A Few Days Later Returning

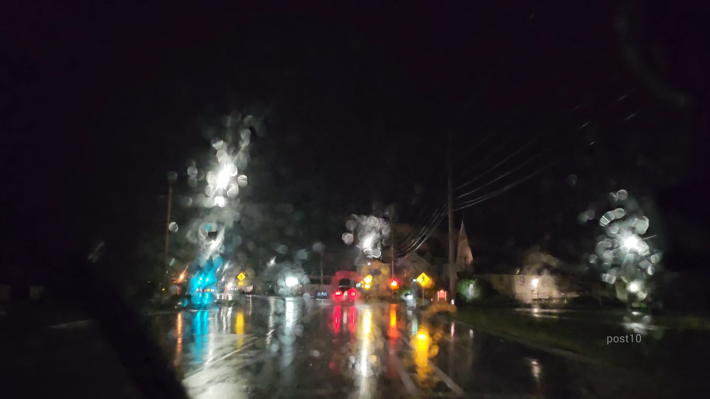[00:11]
So right now we're getting a ton of heavy rain, not torrential rain, there's not much wind. We did actually find one street that we were able to drain today, but for the most part, the roads are just not flooding. So right now, with this heavy rain, I'm rushing to a certain dirt road that I know could potentially wash out, because I know it's probably blocked. Every single time I go to it, there's always a big plug in the culvert by the beavers. And today, we're rushing there right now.
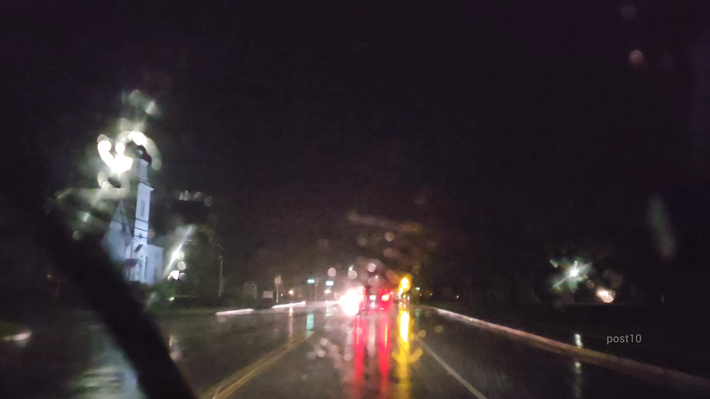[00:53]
I'm gonna leave, um, camera number one here in the vehicle, and I'm gonna get out with camera number two on a lighted tripod, and we'll quickly get that thing out of the way. We should arrive pretty soon.
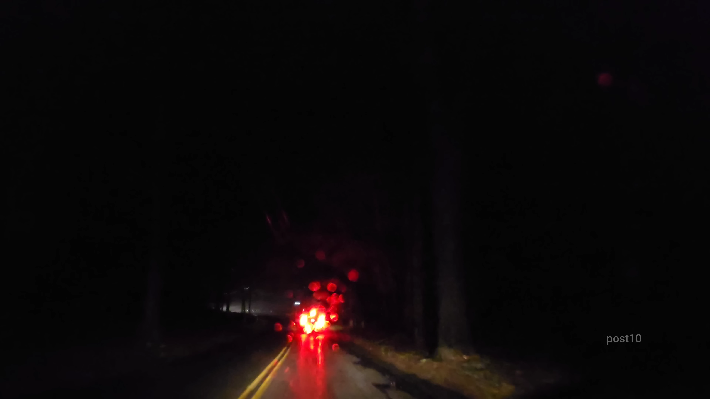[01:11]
This guy in front of me is going really slow, about 15 under the limit. He mustn't be able to see too well. There's a lot of cars built up behind me. I just wish the person behind me would give the same amount of distance I'm giving. He's like right on me wanting to go by. Still haven't seen any floods. Just that big puddle we went through, but that's just a sunken part of road that's settled over the years.
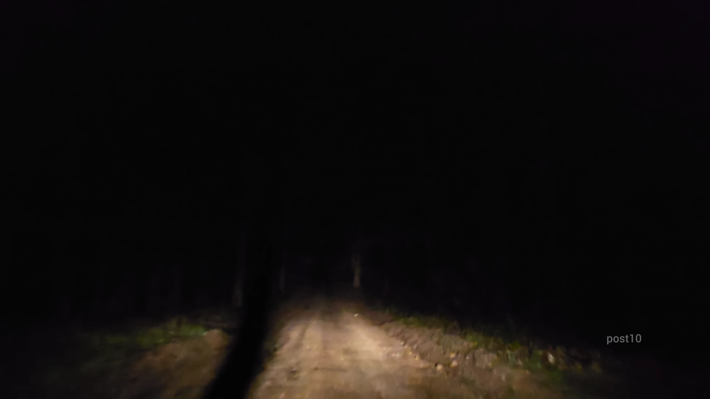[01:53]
We made it onto the dirt road. We should be there in not too many more miles.